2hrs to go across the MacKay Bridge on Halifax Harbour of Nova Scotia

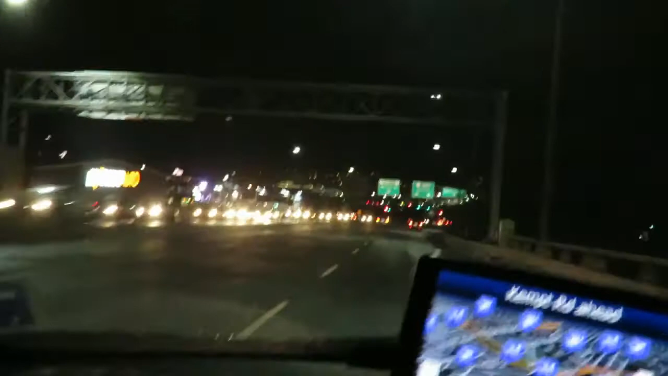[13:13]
The people nowadays are all assholes because they speed up and they go on your bumper trying to get you to speed up when you're already driving above the speed limit. And so if you look here, look at the thing there, you can see what speed I'm doing.
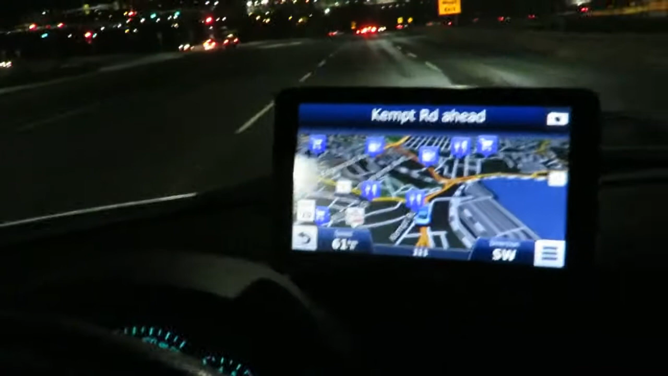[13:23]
I can't see it because I'm too busy driving. So I'm going to turn off this camera in a few seconds because
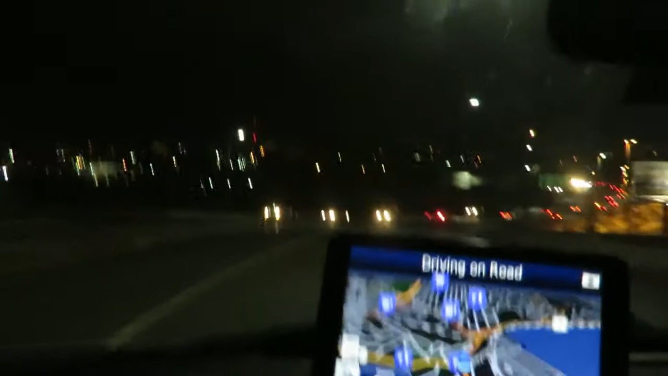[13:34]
I thought that was a cement truck. He's going to pass me. Check this guy out. See how fast I'm going? See the speed limit? And look at this guy. Just to make sure he doesn't cut me off, because that's what some of these idiots will do.